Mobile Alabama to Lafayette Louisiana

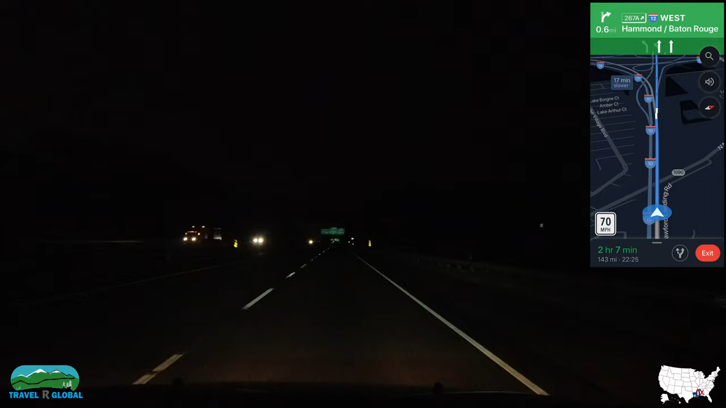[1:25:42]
In a half mile, use the right two lanes to take exit 267A, 267B for Interstate 12 West, Fort Hammond, Baton Rouge.
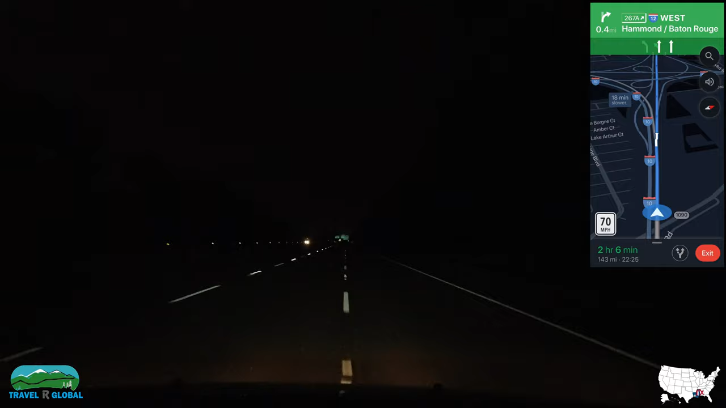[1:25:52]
Use the right two lanes to take exit 267A, 267B, then keep left at the fork to continue on exit 267B. Keep left at the fork to continue on exit 267B.
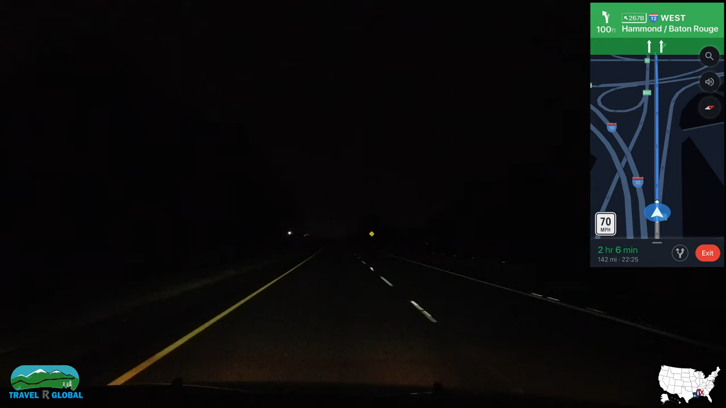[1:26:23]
Continue on Interstate 12 West for 86 miles.